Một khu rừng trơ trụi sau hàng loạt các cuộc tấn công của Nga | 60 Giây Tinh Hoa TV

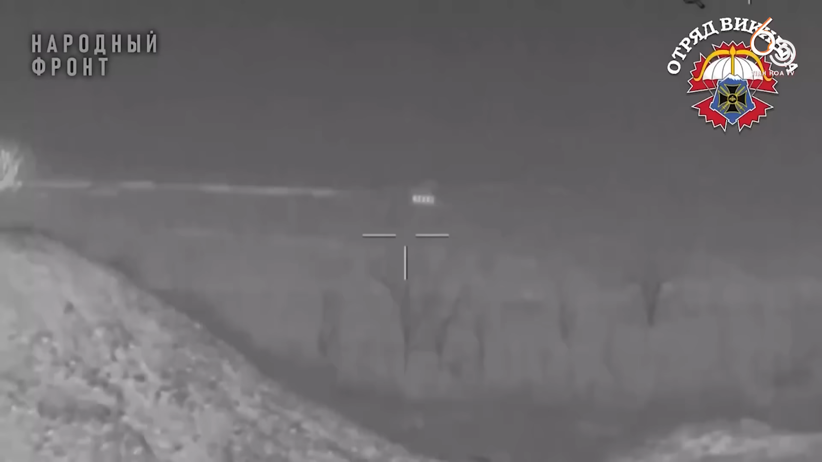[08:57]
Trinh sát Nga phục kích một nhóm binh sĩ dục rành bằng hỏa tiễn chống tăng ATGM